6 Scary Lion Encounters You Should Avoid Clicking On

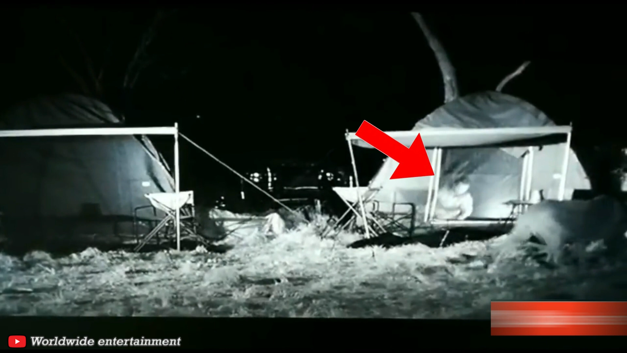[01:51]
camper went through a real life nightmare after he saw two large and hungry
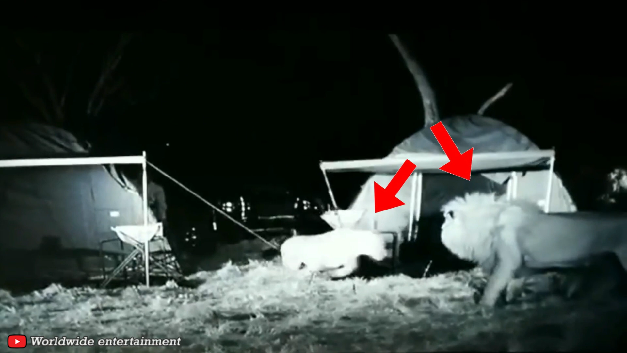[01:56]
lions right outside his tent the clip starts off intensely as
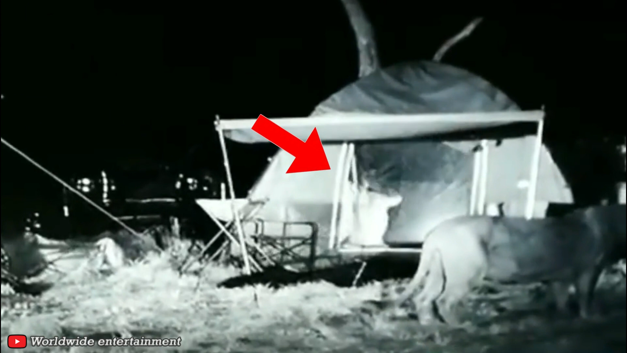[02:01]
it shows a camper inside his tent attempting to scare off the two large predators trying to make him their dinner
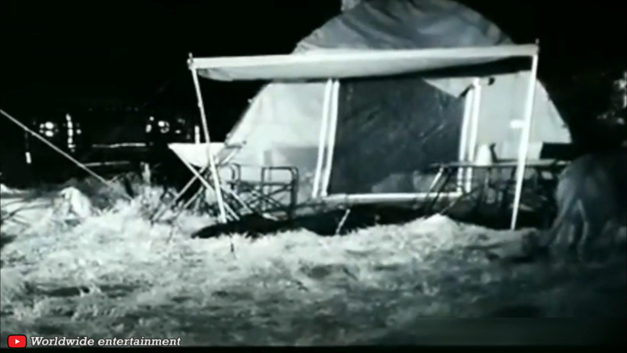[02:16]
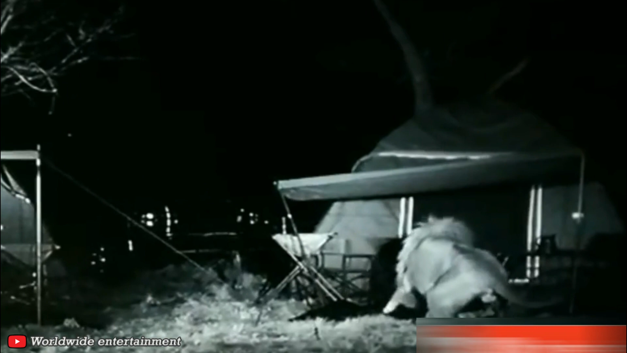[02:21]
the animals keep harassing him by poking the tent with their sharp claws and getting their faces in front of the tent door